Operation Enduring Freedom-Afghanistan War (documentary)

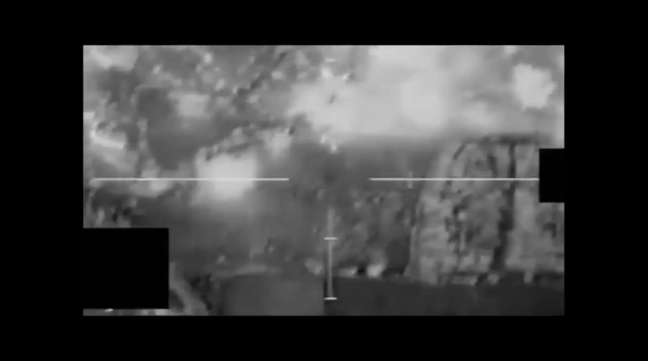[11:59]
Their target is a safe house, sheltering over 200 Taliban fighters. Roger, 800 meters to the northeast of Violet Smoke.
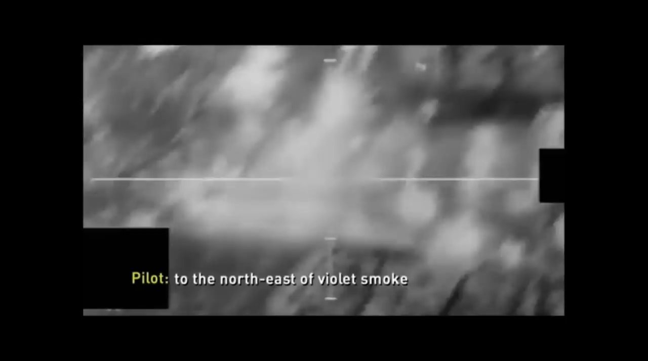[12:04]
We need gun runs on those structures. Copy.
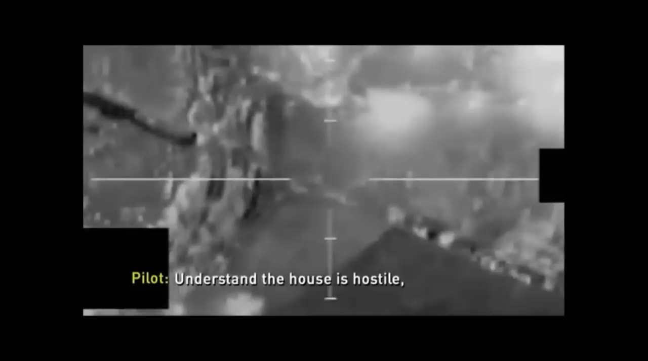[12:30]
and we'll move down the ridge from that point.
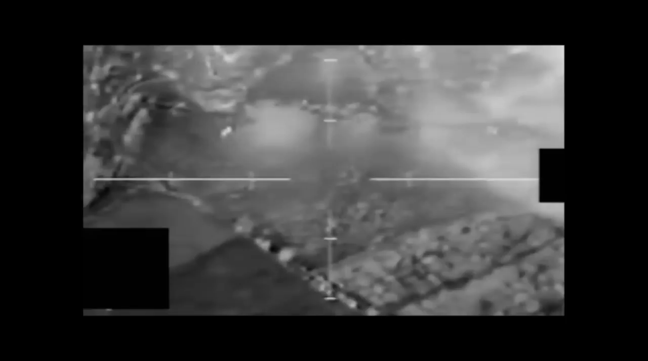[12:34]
On the ground, General Dostum is intrigued when he hears a woman's voice over the radio. He tries to use it to his advantage.
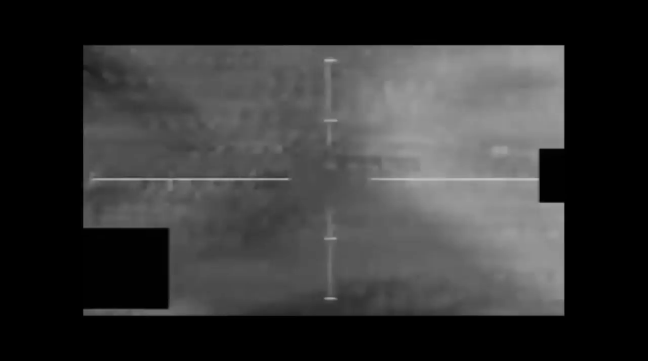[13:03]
The way that the gunship will work is we don't leave. Every time a bullet hits the ground, we're assessing and we're shifting.
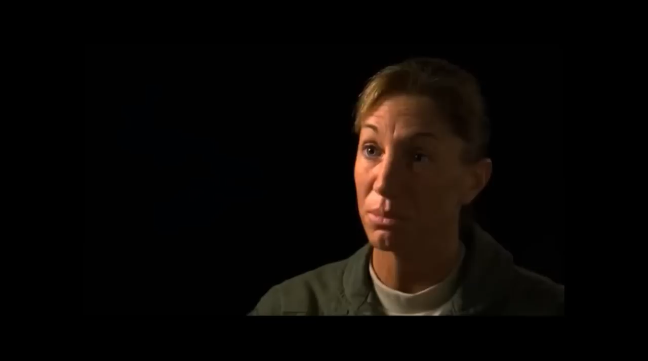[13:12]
If the mission was to put a round at the entrance of that building. We're gonna put a round at the entrance of that building.
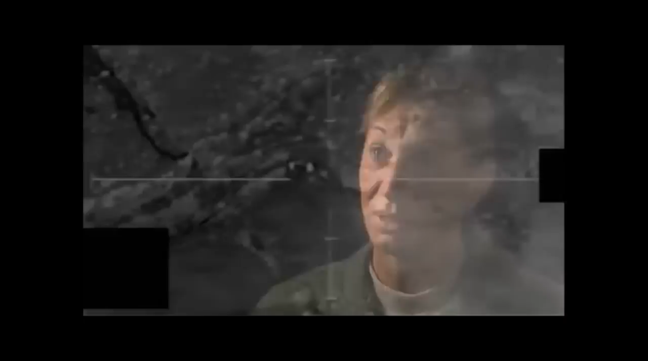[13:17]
Nice, right there. Black and her crew take out several of the enemy fighters.
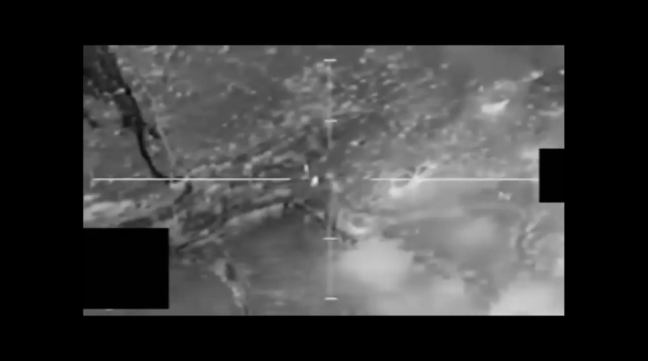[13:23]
That's beautiful. Oh, yeah, all right, break.
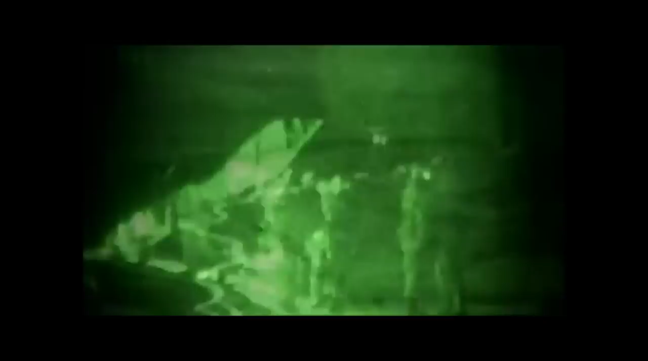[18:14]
Just before dawn, Chinooks deliver more than 200 U.S. troops into the valley.
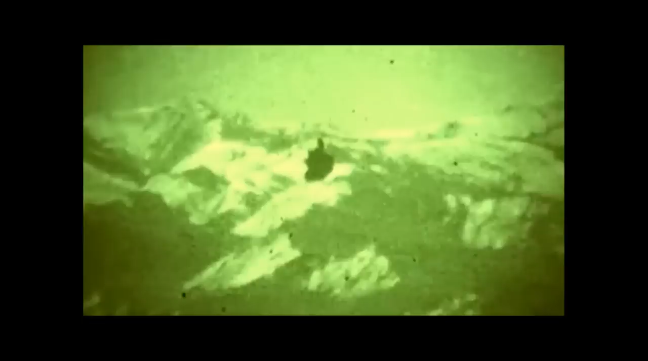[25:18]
When a medevac helicopter makes its way through the onslaught.
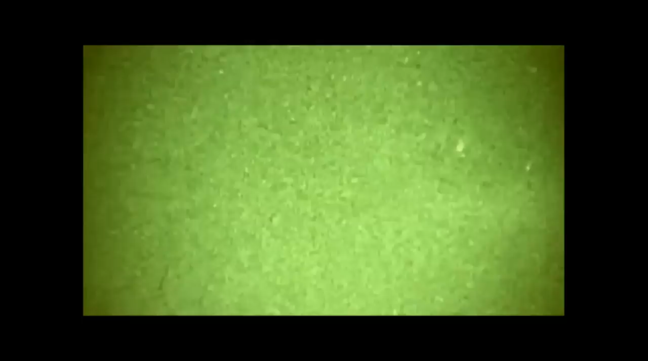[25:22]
When he was still hovering, the first RPG round came in and exploded nearby in the tail. And at that point, I was like, no way.
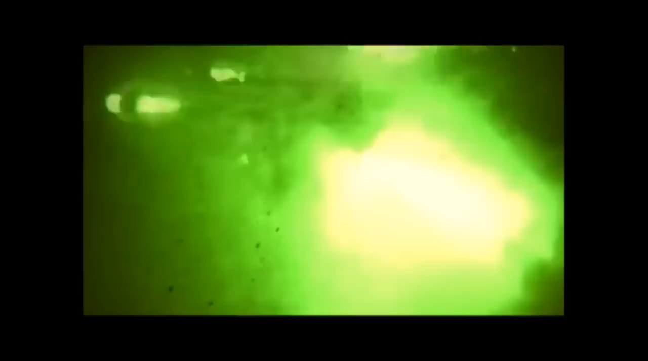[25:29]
But the helicopter escapes undamaged. Teams collect the wounded and chopper out of the valley.
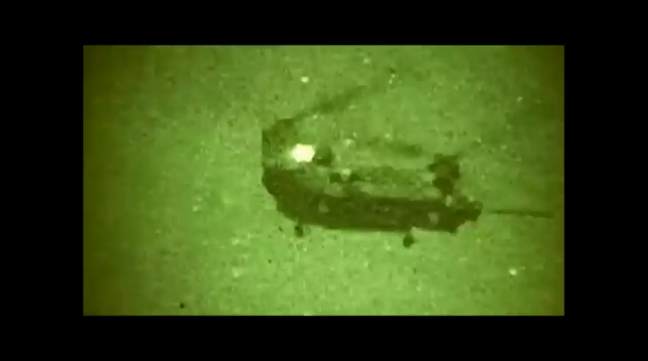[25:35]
With the cover of night, U.S.
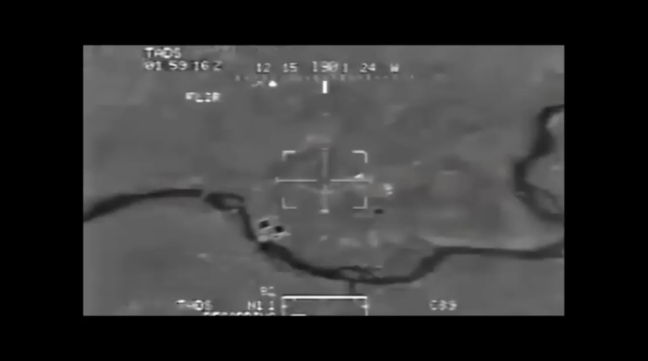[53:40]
Yeah! Romeo, level the building. Okay, understand.
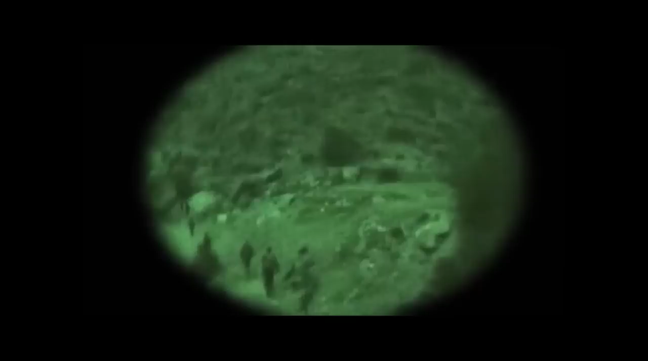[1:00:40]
2 days later, Junta and his 18-man unit are returning from patrol.
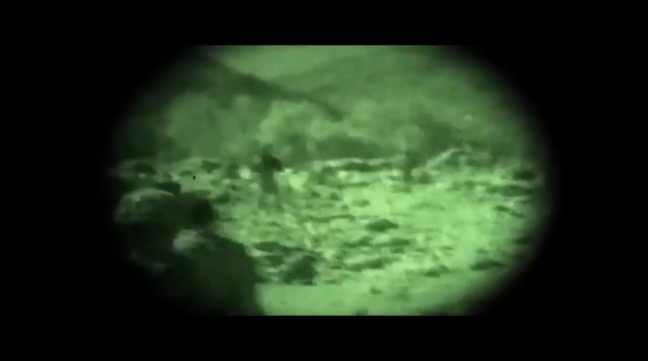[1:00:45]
They reach a ridgeline close to where Rugel was killed. It was like one shot was fired really close.
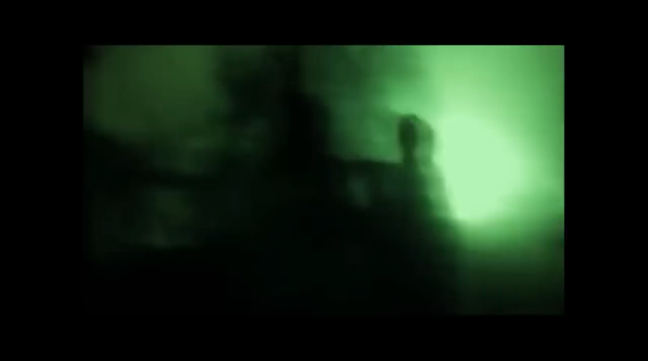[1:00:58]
thousands of bullets were shot.
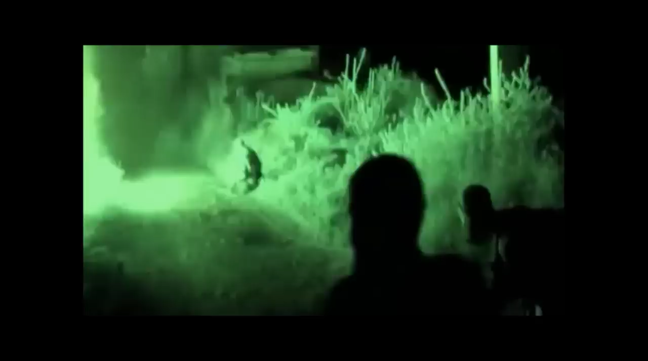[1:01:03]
Our world was exploding around us.
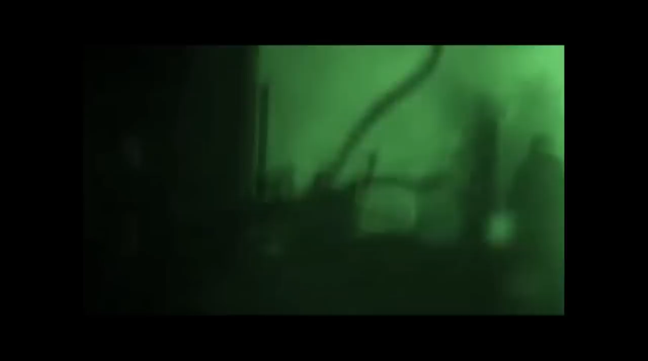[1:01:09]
Junta and his unit find themselves in the middle of an L-shaped ambush.
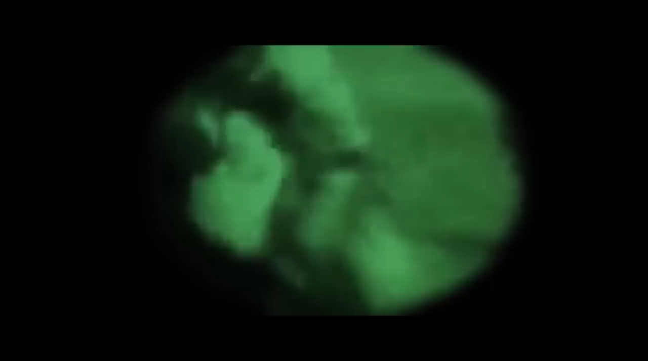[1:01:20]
It was insanely close.
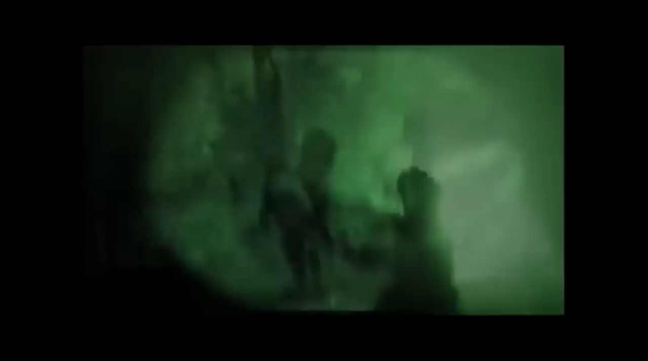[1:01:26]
Junta sees one of his buddies hit and runs through a wall of bullets to save him.
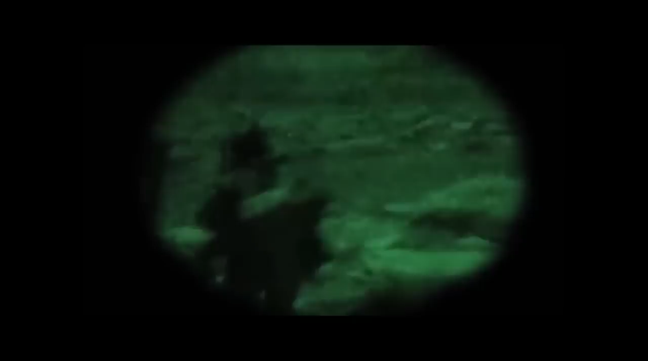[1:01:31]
I saw his head twitch and he fell over. I just go up, grab him.
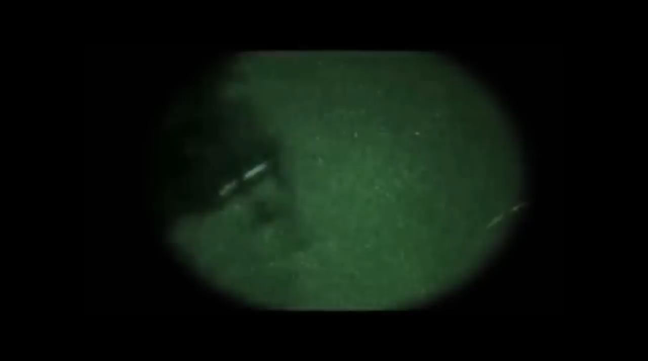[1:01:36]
And as I started pulling him back, he was catching himself, getting back up to his feet and came back with us.
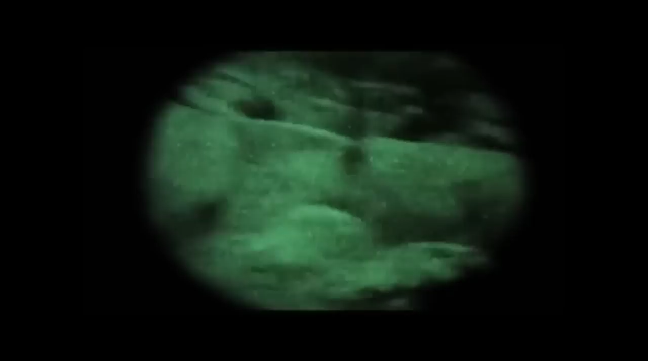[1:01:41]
Then he notices another one of his men is missing.
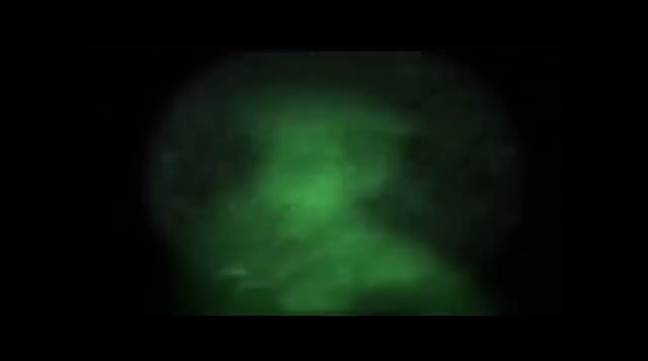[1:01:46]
Two enemy fighters are carrying off one of Junta's fellow soldiers. 22-year-old Sergeant Joshua Brennan. I did the only thing I could think of, which was to eliminate the bad guys.
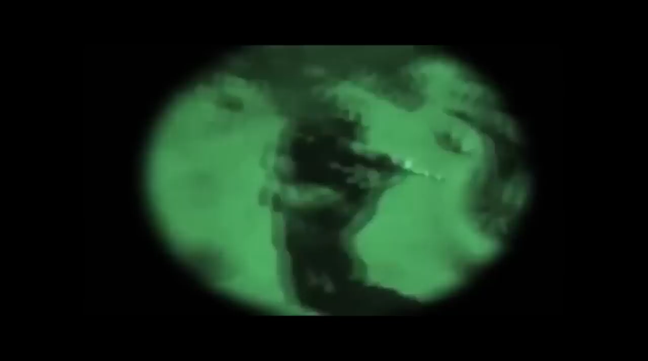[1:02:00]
Junta kills one of the fighters. The other runs away.
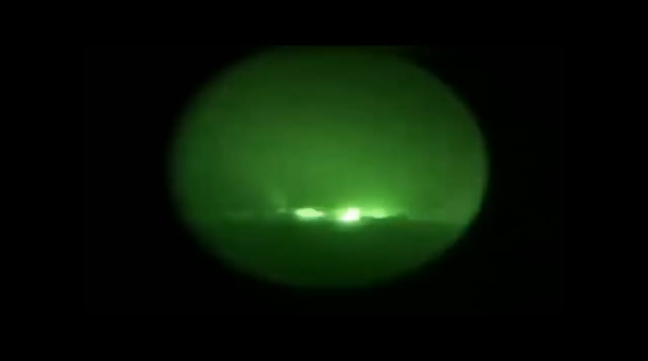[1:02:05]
He grabs a badly wounded Brennan. He was shot maybe 8 times.